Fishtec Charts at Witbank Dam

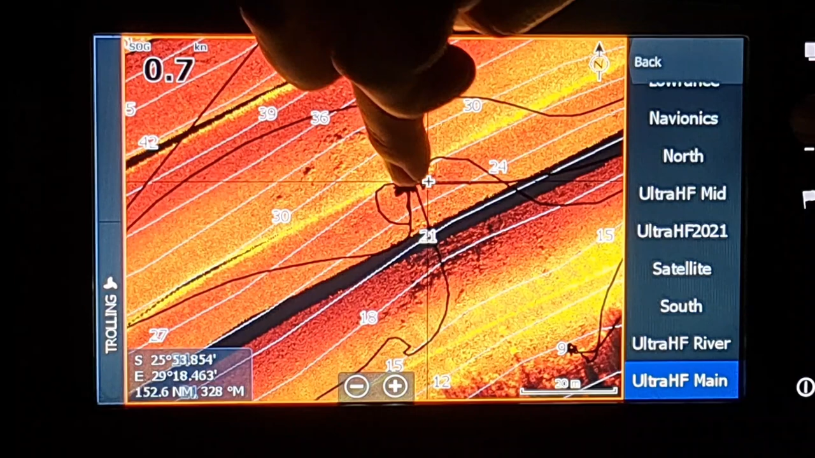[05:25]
and go and target that rock over there in 33 foot of water now these rocks aren't as bunched up as the ones at the back there um these are a bit more scattered you'll see we we um positioned our boat a bit closer
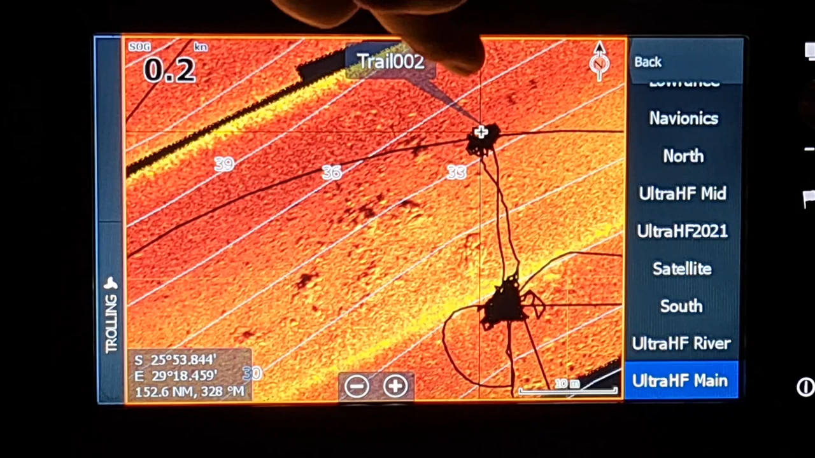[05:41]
and then we fished it to the side as well and we got fish there as well um in practice we we got quite a bit bit of fish there um almost want to say
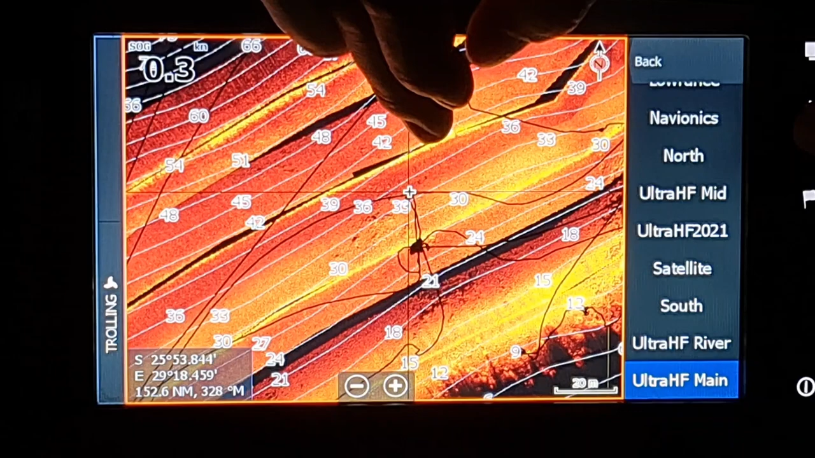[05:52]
shot for shot and then on the actual competitions competition day um the fish weren't as in abundance as on the practice day that's obviously usually how it
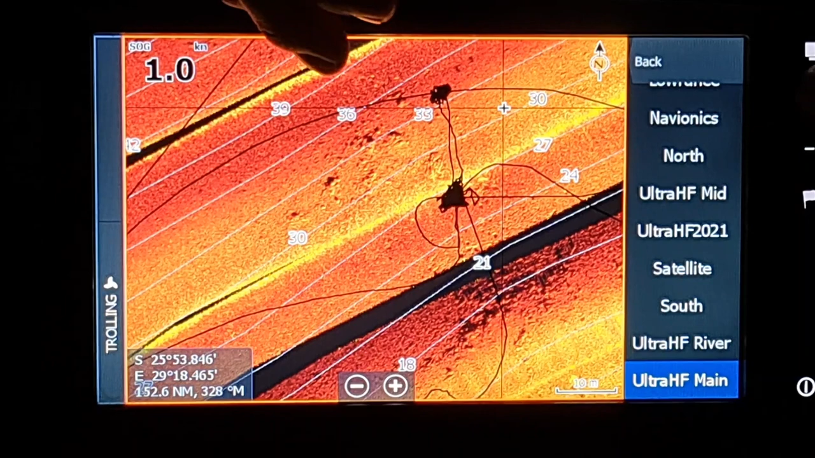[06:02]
happens doesn't it anyways um that's just what i wanted to explain to you how i actually position the
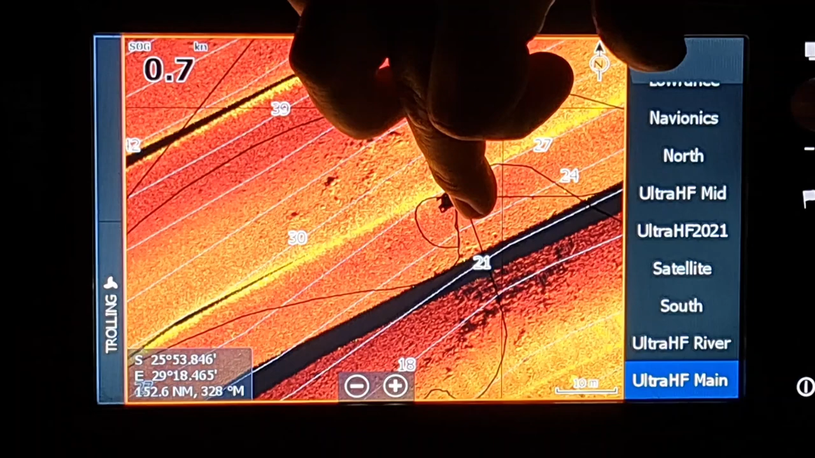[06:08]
boat to make sure i don't go and lie there and then fish there because i'm off the line if you go across that structure and like i said it's not always possible especially if it's shallow water you can't really cross the structure there but if it's deep it's nice so you
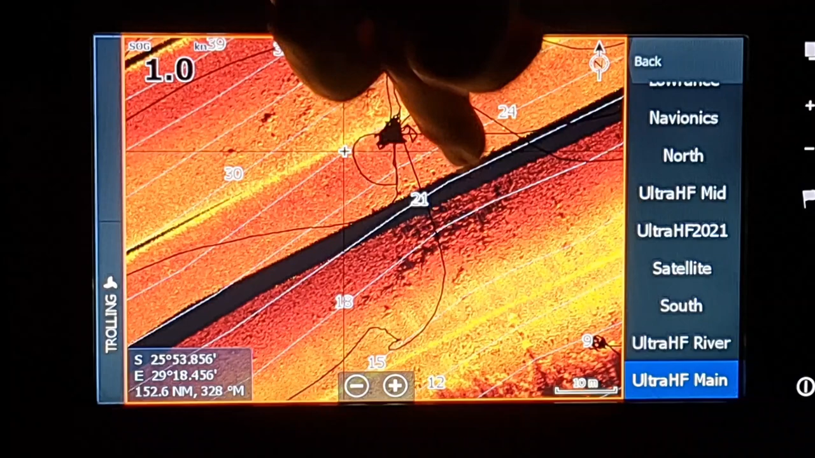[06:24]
can actually do that and then position yourself there and then fan cast over there and also fish it up and come down um if you go a bit further up you'll see there's also
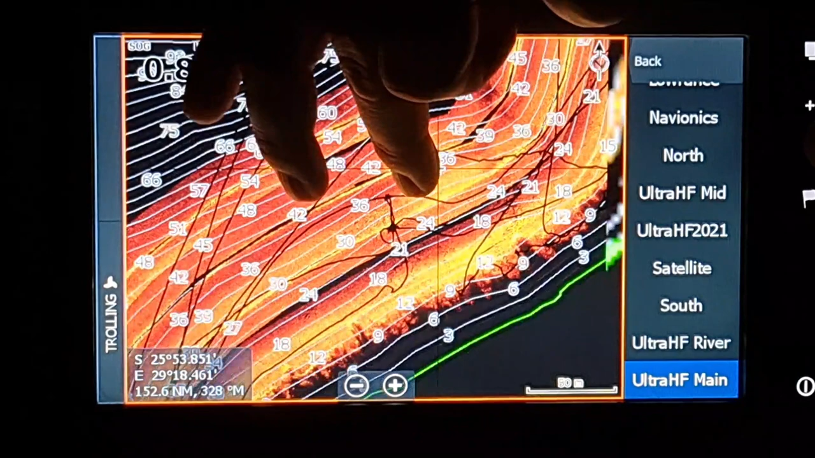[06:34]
some rock over here um very very nice also once again
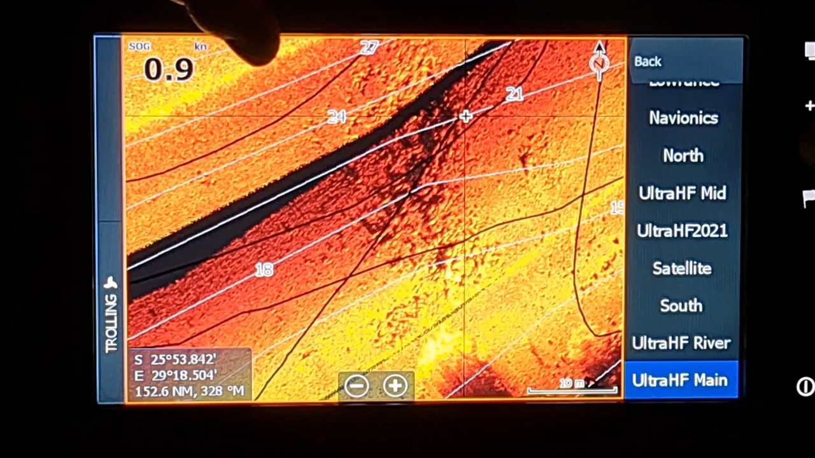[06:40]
On screen: speed 0.9 kn
semi uh isolated because there's quite a gap between uh the rock we were fishing and
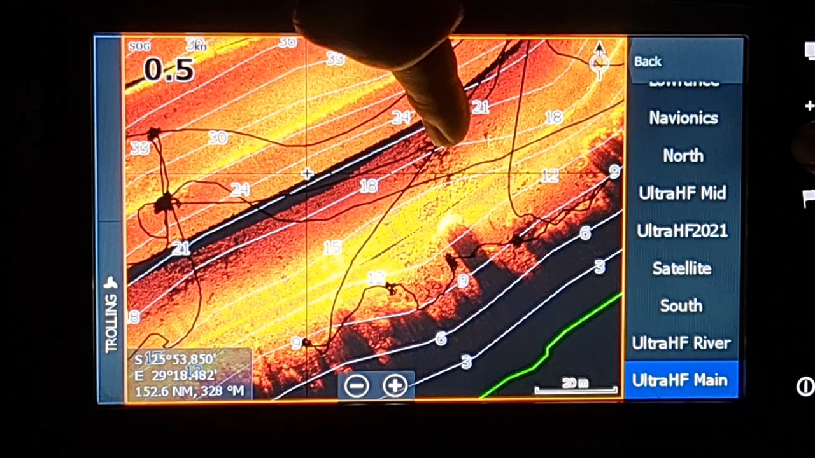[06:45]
these over here um and then also this rock goes a little bit shallower as well you can see it goes right down
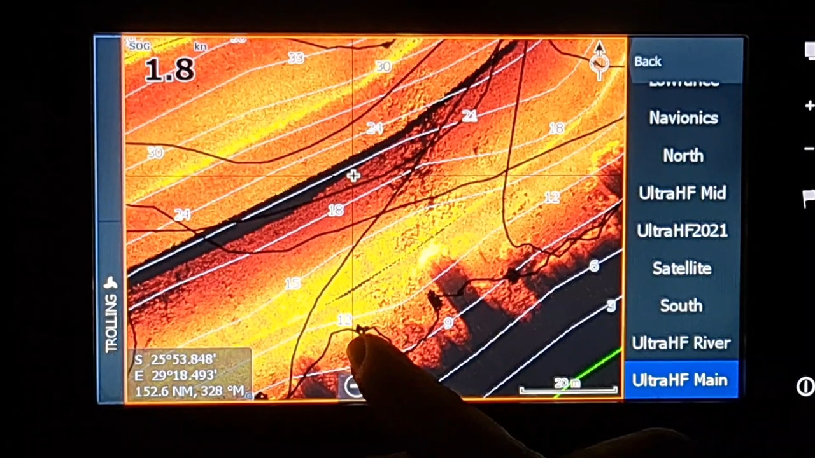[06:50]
to 12 and 9 foot there which is quite shallow and it was close to the reeds here but there you still got your your rock in your 18 foot range and it goes to 24 and 27 foot you can see where we were positioned there um on that little black area there and we once again fan cast it across there to the rock there and
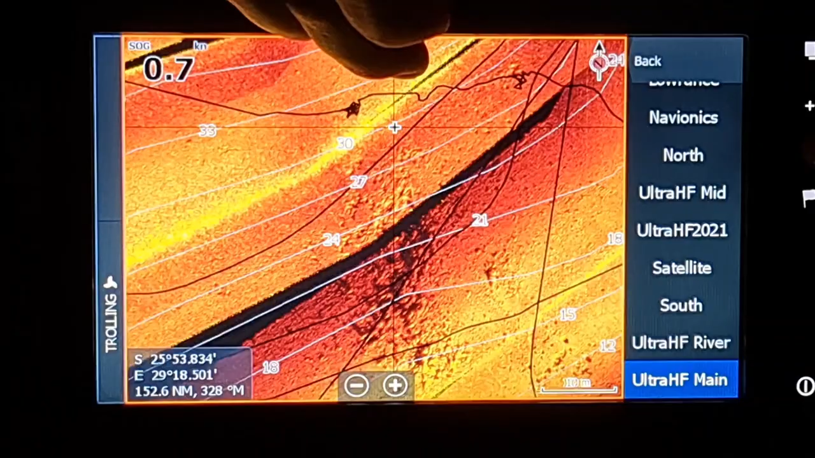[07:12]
On screen: speed 0.7 kn
um we caught some of our fish there um just want to share another area with
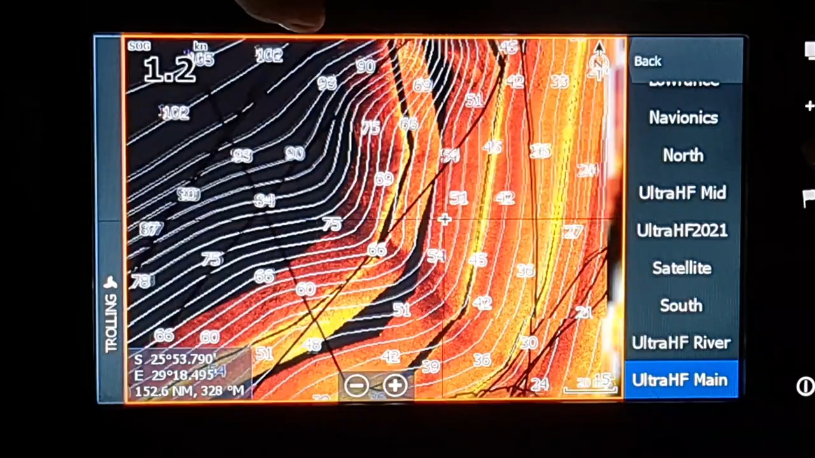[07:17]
you um towards the dam wall um it makes a little call
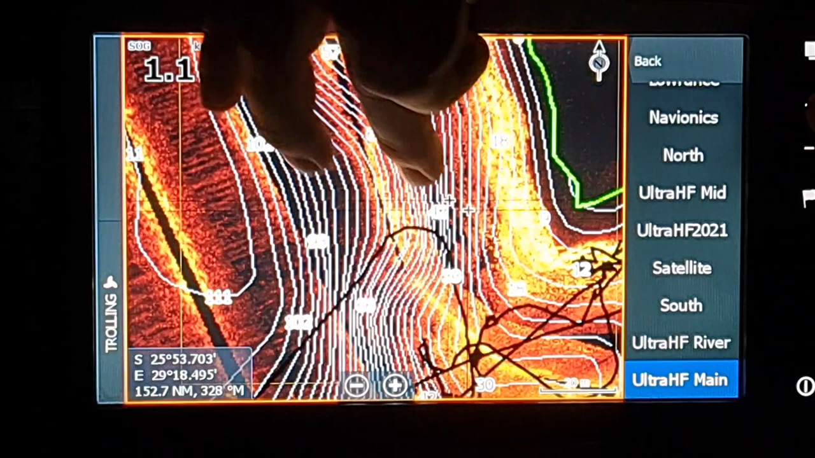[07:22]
it a secondary point if you like you can see there okay so what we did was the wind was howling from the dam wall coming down this side so we actually positioned our boat just around the
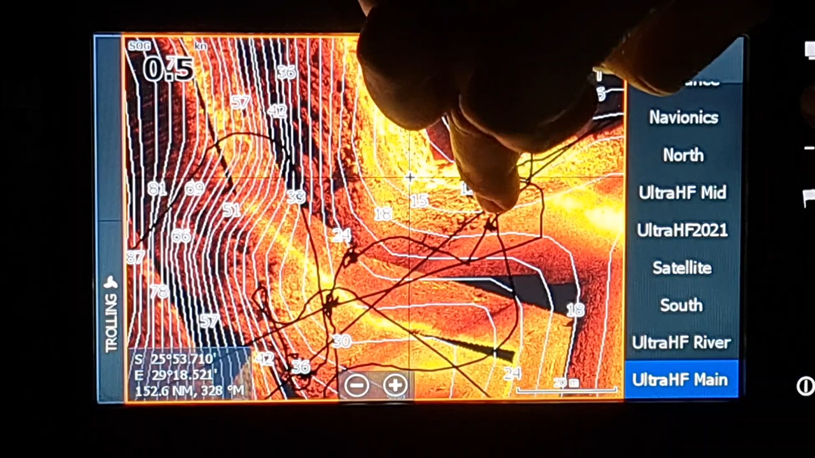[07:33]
corner there in the quiet water which helped quite a bit and like you can see there's a lot of rock there
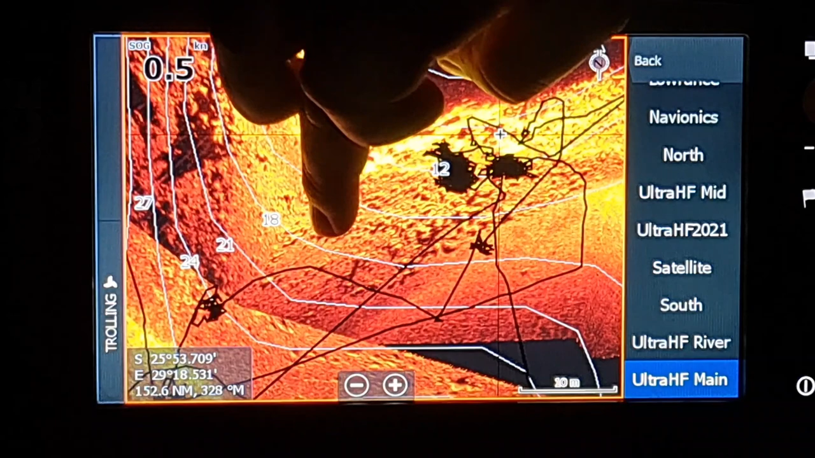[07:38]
On screen: speed 0.5 kn
which we didn't actually target as much on the particular day we were fishing here but we were casting let me just zoom out a little bit from there we cast it across the
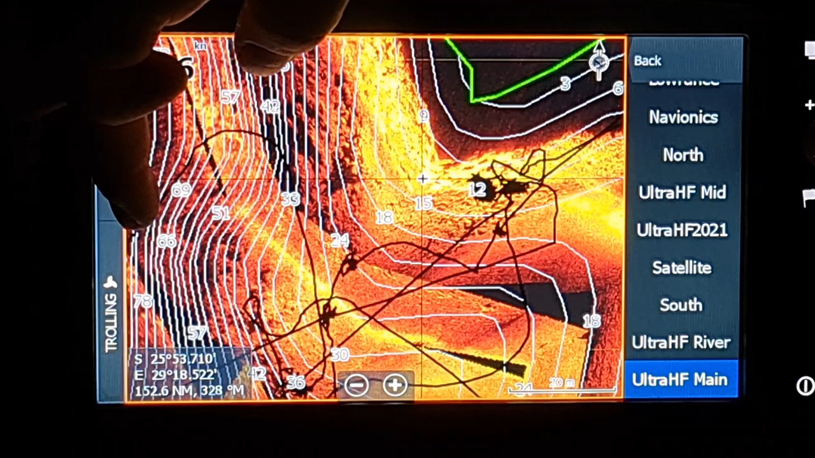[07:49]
point into that super super deep water like i see there it's 51 foot but
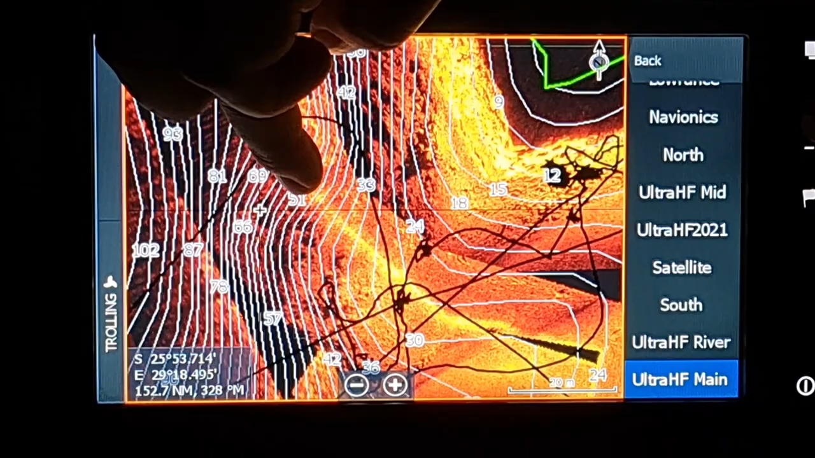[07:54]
i think we ended up casting in about 45 i think we were targeting now the
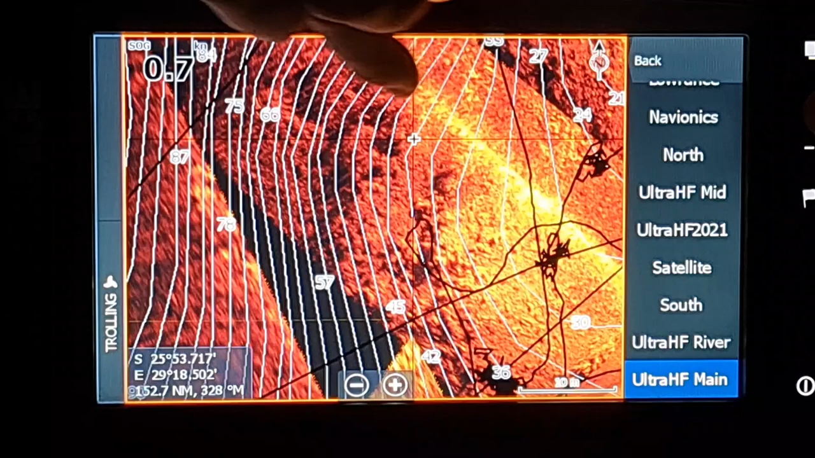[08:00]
boat was there we're fishing around about there um and then we moved the boat there and we yeah